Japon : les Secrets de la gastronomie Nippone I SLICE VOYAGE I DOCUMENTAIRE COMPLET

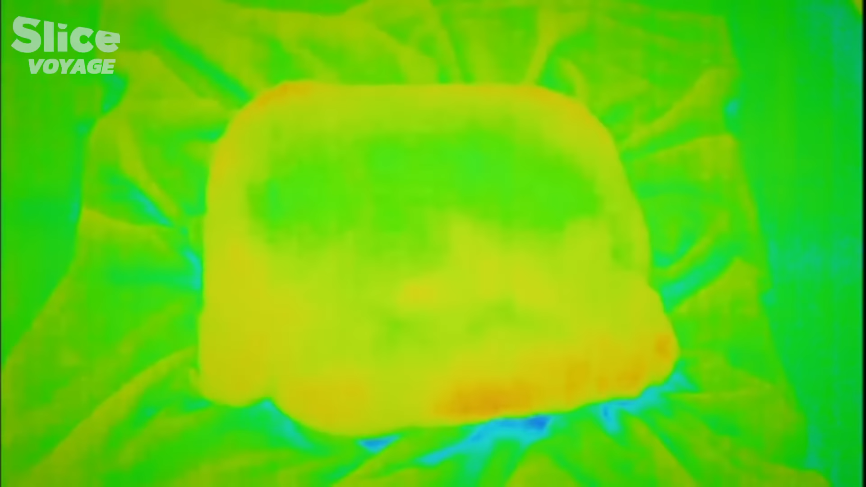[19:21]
Cette lueur rouge indique 35 degrés, la température sous les tissus.